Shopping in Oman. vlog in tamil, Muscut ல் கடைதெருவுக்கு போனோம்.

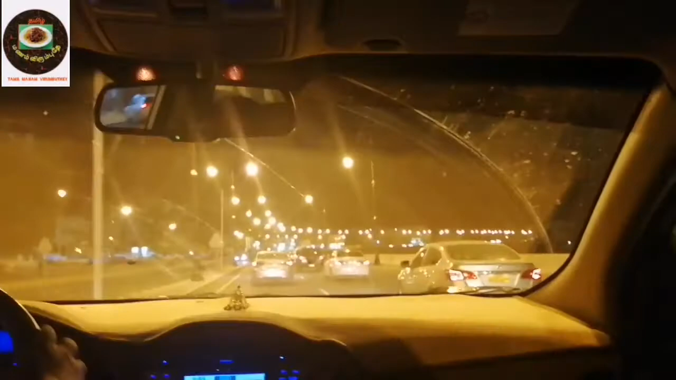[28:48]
இந்த விளக்கு லைட் வந்து இந்த மஞ்சள் கலரில் ரொம்ப அழகாக இருக்குது தெருவே.
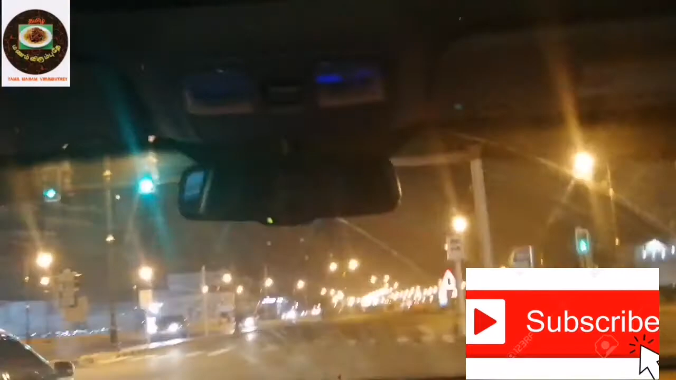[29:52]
ரொம்ப அழகாக இருக்குது இந்த லைட்லாம். க்ரீன் சிக்னல் போட்டாச்சு, கிளம்பிட்டோம்.